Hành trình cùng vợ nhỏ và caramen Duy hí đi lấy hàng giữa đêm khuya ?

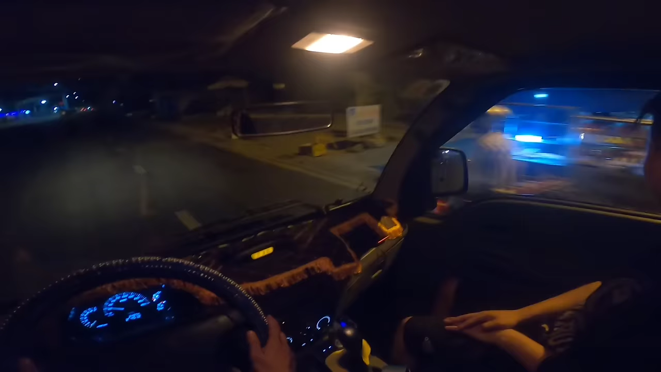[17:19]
Đây là cái vòng xoay mà phường chính nha mọi người.
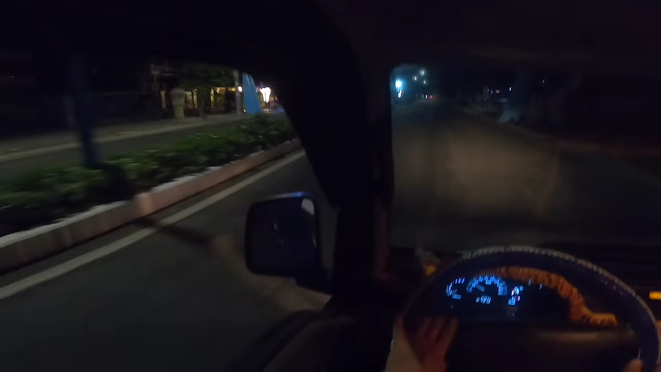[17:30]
Đây nè, quán phê nè, rồi thôi quán phê Miêu nè, vòng lại mọi người ơi, có quán phê uống rồi, có quán cà phê uống rồi. Ui đằng này qua chỗ dòng xe này cà phê nhóc. Ui giờ này cũng 4:30 à. Quán cà phê cũng mở hết à. Đây không có nè. Nhưng mà đậu giữa ngã tư không được. Đúng rồi, đậu ngay dòng xe đâu có được đâu.